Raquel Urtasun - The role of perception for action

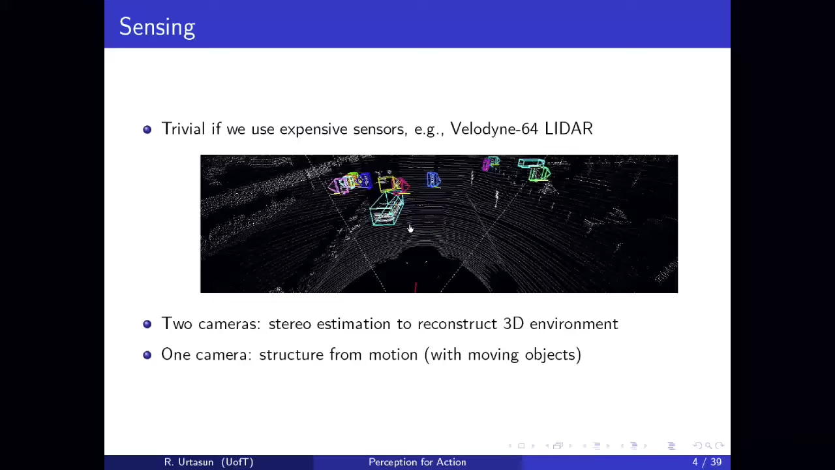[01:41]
Now, you can go one step further and then say that, well, maybe I can use just a single camera, and then what I need to do is solve the structure from motion problem. And I need to do this by also handling moving objects that basically break most of the algorithms out there in computer vision.
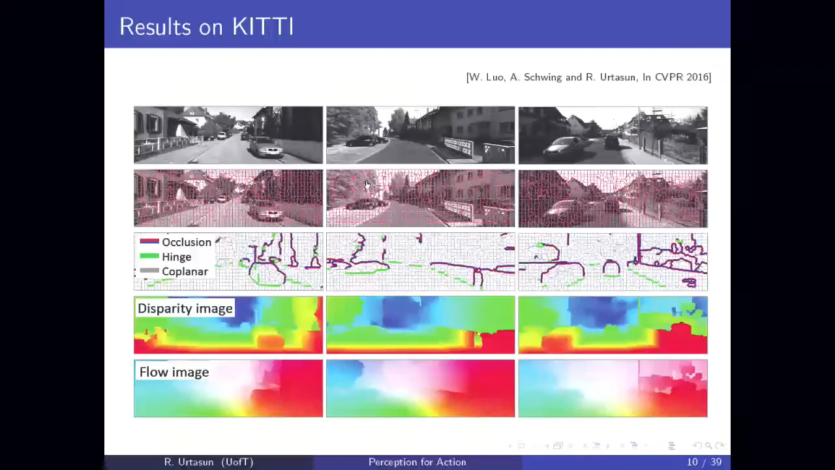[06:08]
And you know, you can get like really nice estimates of where the depth is.
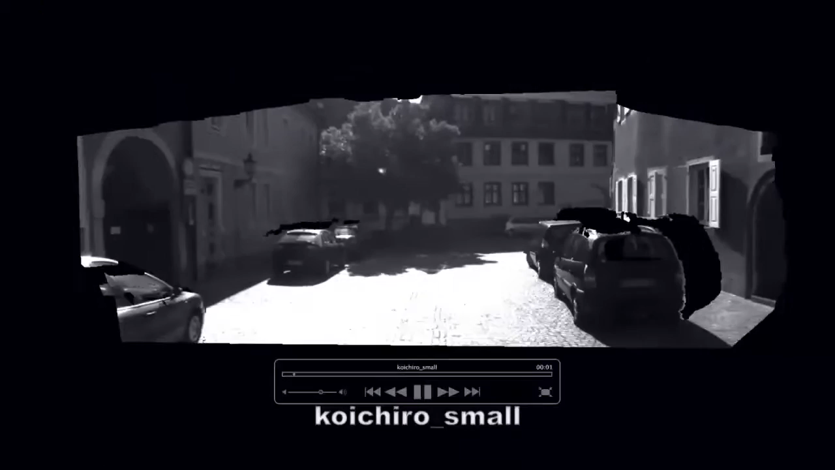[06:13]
So here you can see some examples in urban scenarios captured with a car driving around.
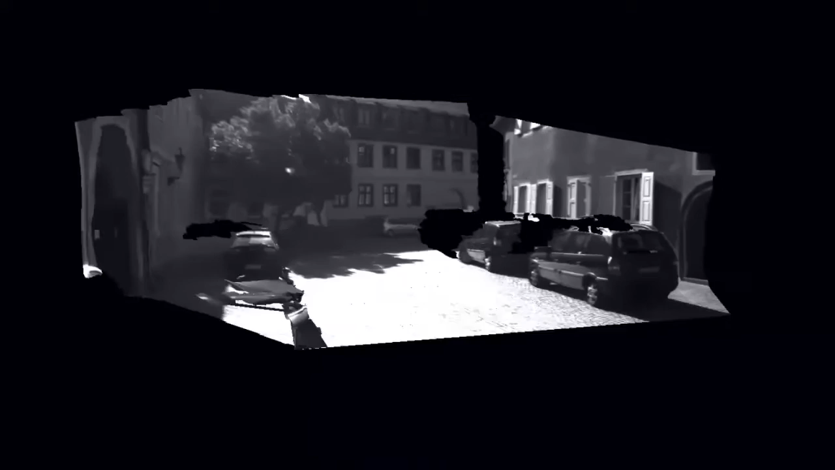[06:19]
And up to 40 meters, you can basically replace the Velodyne, okay?
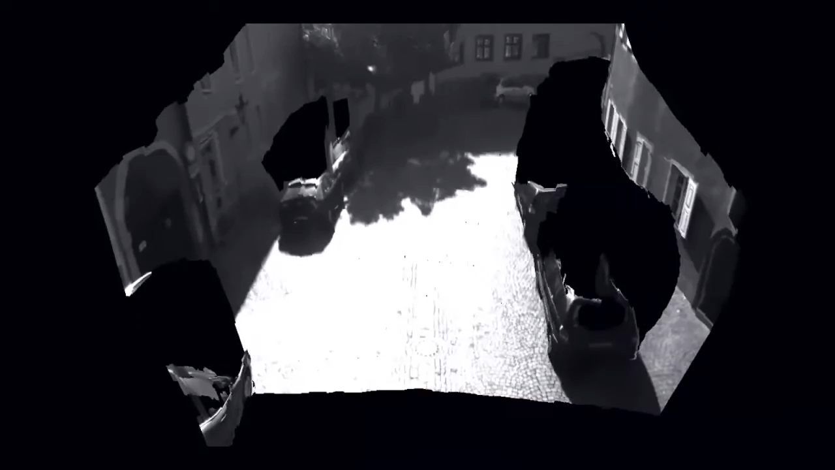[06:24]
So you have a much more cheap solution to, in this case, sensing the 3D environment.
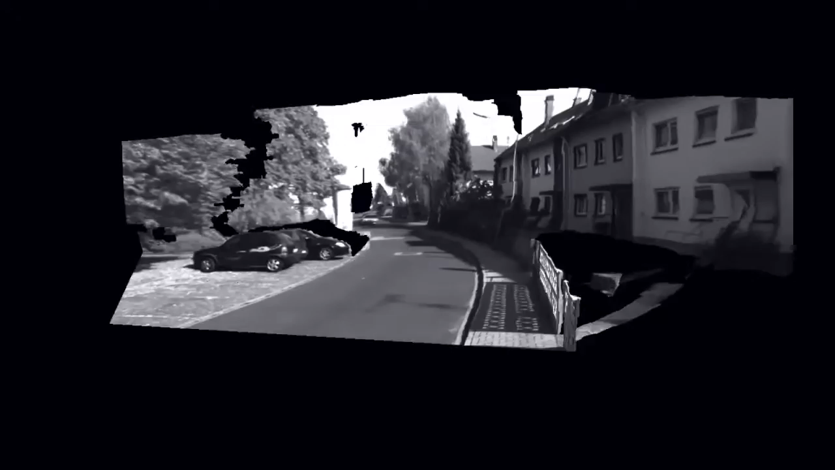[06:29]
And it's okay, you know, handling things like, you know, thin extractors, which is actually quite difficult for cameras.
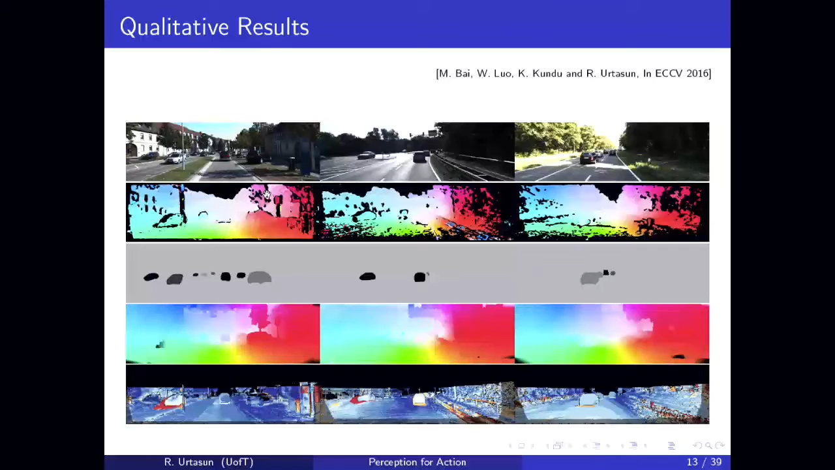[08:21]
So it's really, you know, thanks to training to actually have a probability distribution over disparities, it's able to understand when it's able to do the job or not. And this, you know, works really well, so it's leading the benchmark, it doesn't matter.
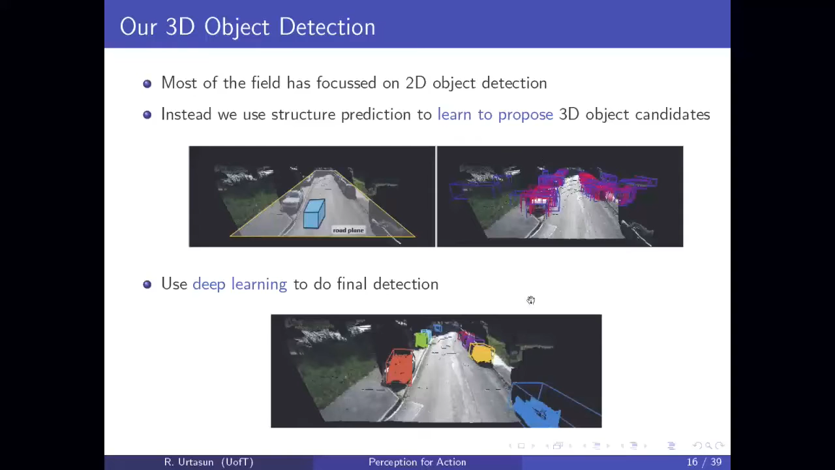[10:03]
And we can leverage this in order to reduce the amount of computation and uncertainty that we need to do in order to do detection. So here you see the top set of proposals that our method comes up with. And then you can use your favorite CNN in order to score this thing. So yes, to summarize, you have your scene.
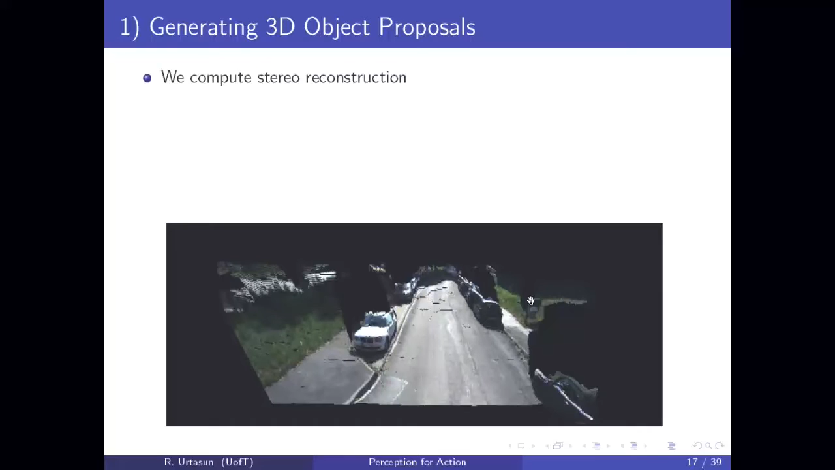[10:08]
You can place the road plane. You can slide around all possible locations.
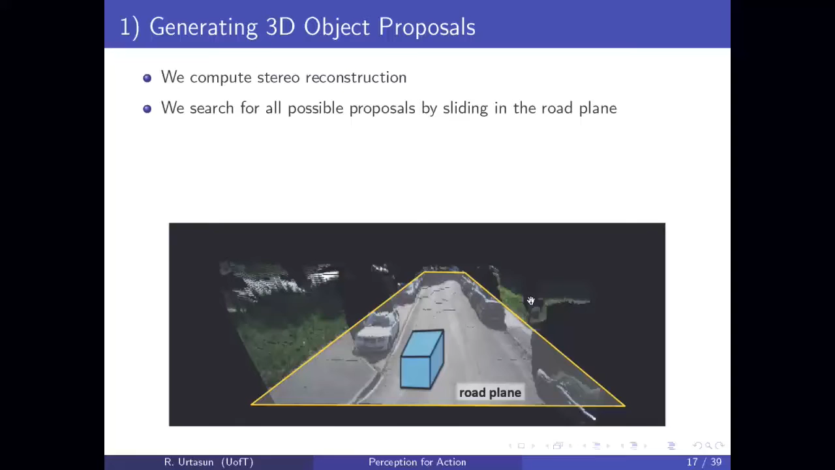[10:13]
You can score very efficiently based on, say, 2D features or 3D features.
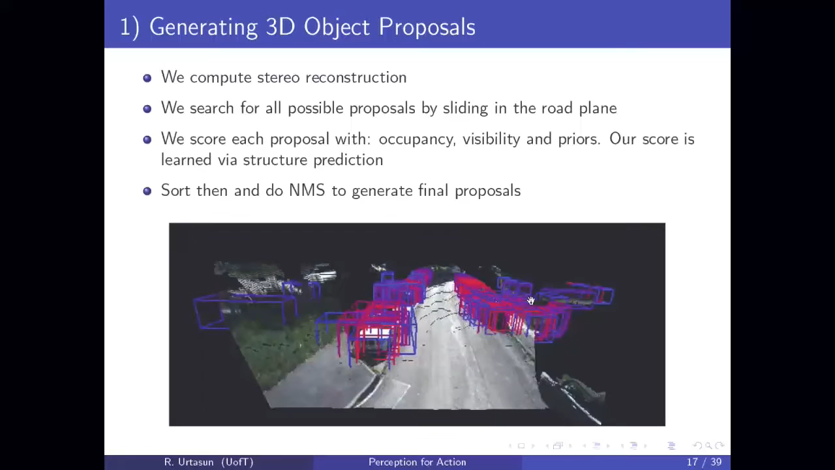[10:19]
Then get the best candidate locations and then score with your CNN Expensive to Compute module.